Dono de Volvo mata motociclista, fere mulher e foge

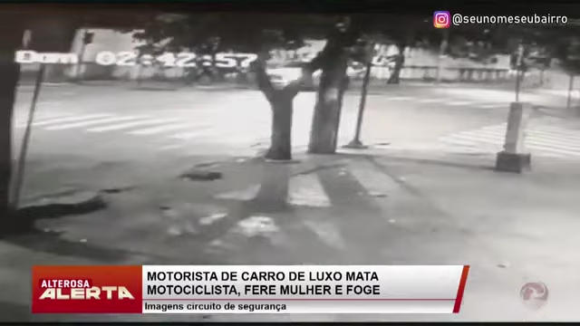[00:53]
Câmeras de segurança flagram o motorista de um Volvo de cor branca fugindo em alta velocidade. pelas ruas do bairro Santo Agostinho, na região centro-sul de Belo Horizonte.